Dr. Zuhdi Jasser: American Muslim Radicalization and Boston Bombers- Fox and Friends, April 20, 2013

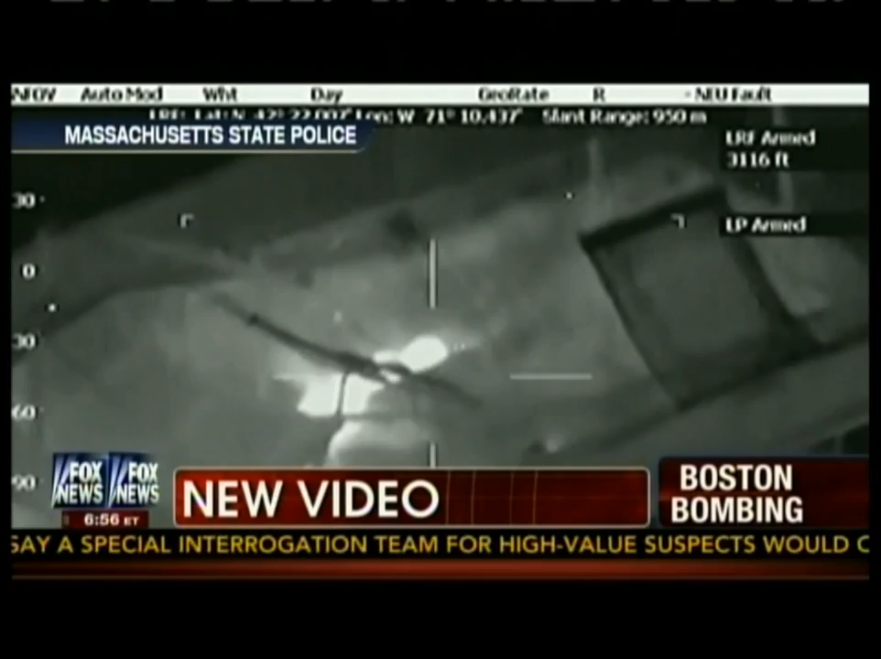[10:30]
sarnaev hiding out in a boat as police closed in on him friday night in watertown wait till you see this infrared video for the first time we have a live report on his condition after the fierce firefight with police that's next